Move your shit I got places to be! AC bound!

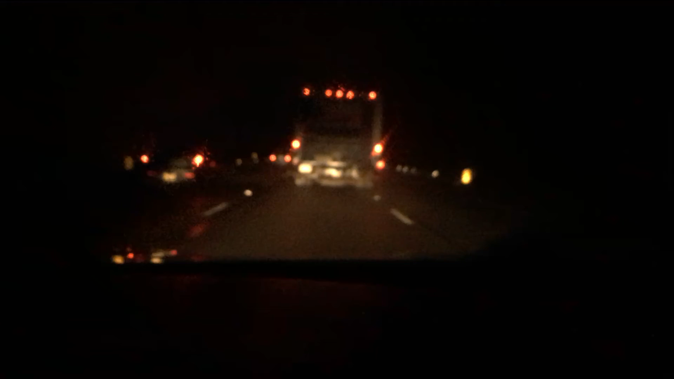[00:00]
get your shit budget truck off the road I have got places to be I've had enough of these Philadelphia New Jersey drivers oh my gosh I'm trying to get the AC it's gonna be epic and it's just yeah and it's raining and crap and yeah I soon got to pay my toll but hey I'll soon be in AC I